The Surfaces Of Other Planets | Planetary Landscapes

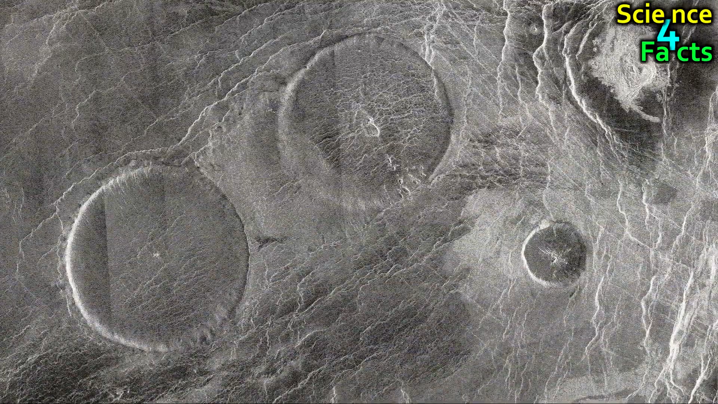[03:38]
However, radar imaging has provided us with a detailed view of its surface.
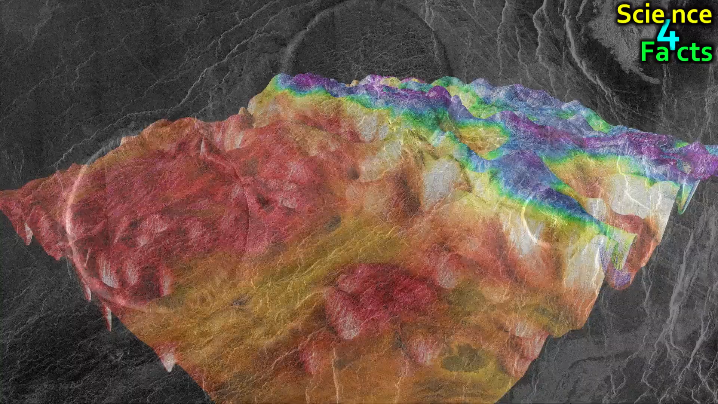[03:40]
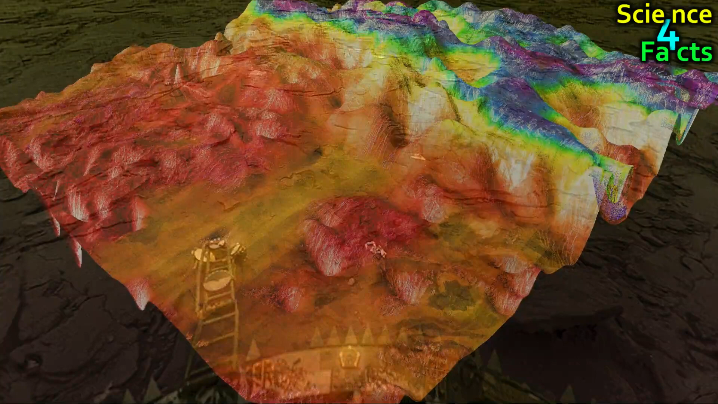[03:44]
The surface of Venus is rocky and volcanic, with vast plains and towering mountains.
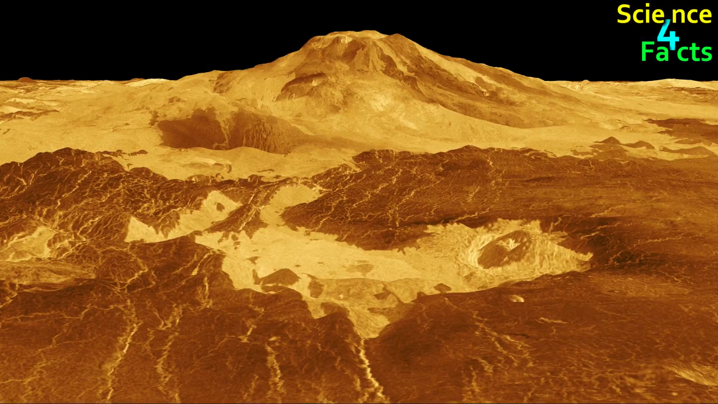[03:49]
The planet's surface is dominated by a series of plateaus and highlands, which are broken up by deep rift valleys and canyons.
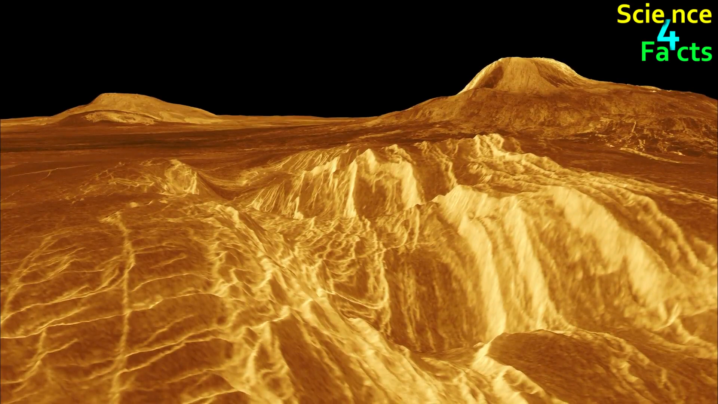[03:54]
The highest point on Venus,
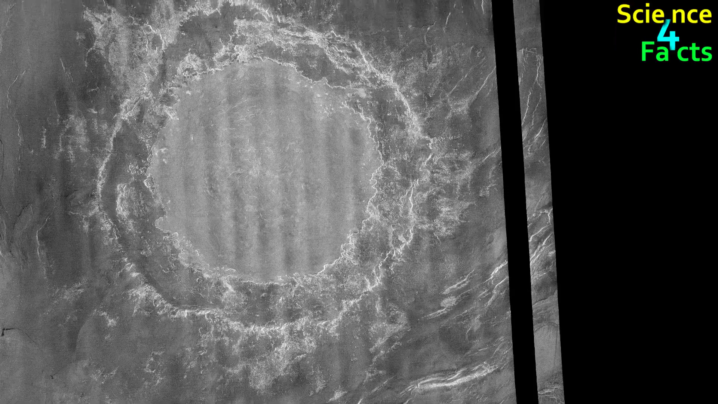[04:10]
The planet also has a large impact crater called Meade, which is located on the planet's southern hemisphere.